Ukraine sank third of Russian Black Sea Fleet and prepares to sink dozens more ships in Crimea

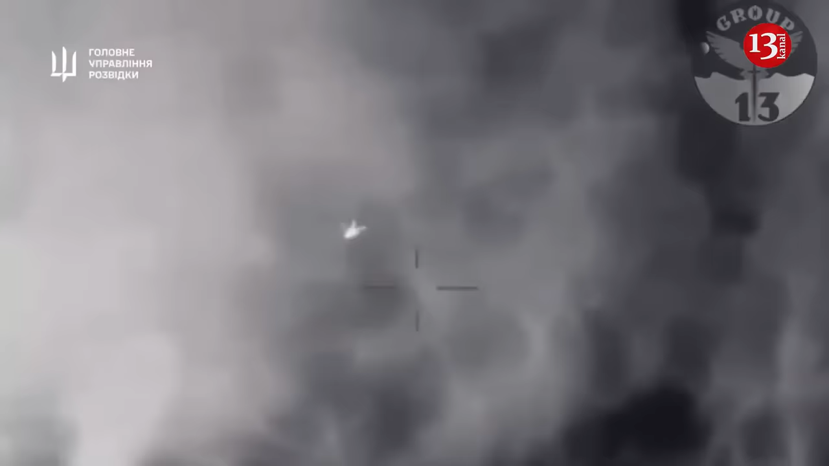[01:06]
Frightened Russian gunners opened fire, spraying tracers indiscriminately and not stopping the raid, the newspaper writes.